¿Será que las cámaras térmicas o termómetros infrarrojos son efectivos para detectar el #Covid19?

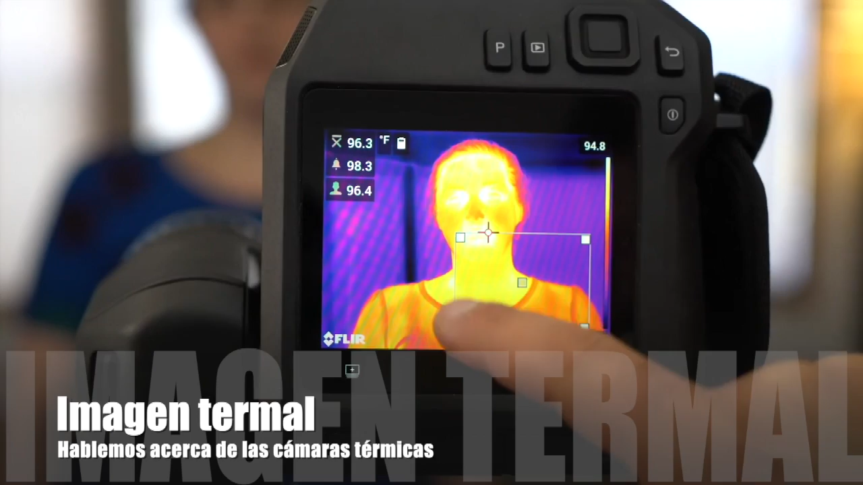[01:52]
En esta imagen termal, nosotros tomamos la medición de temperatura en el ducto lagrimal de las personas,
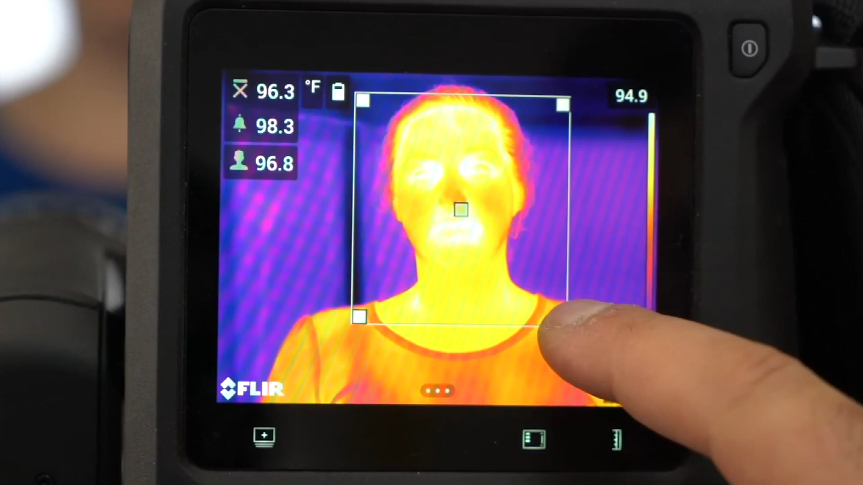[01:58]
que aquí es el punto recomendado por la ISO.
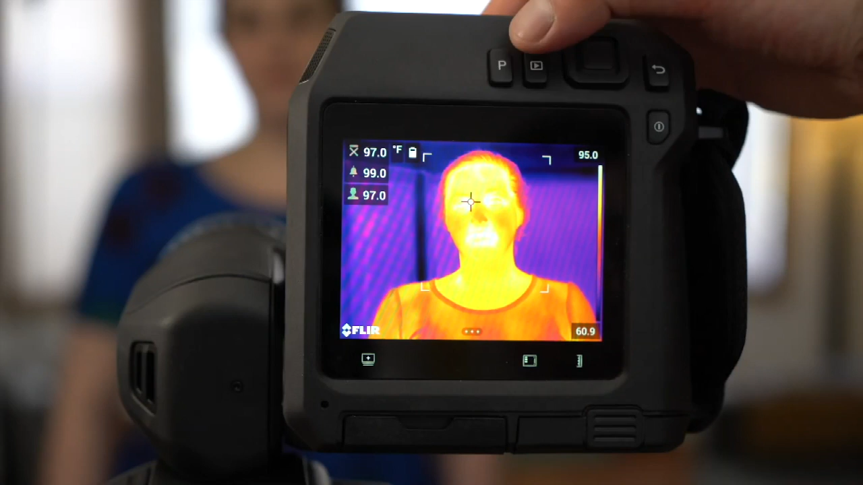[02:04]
Hay una norma para esto, ¿no?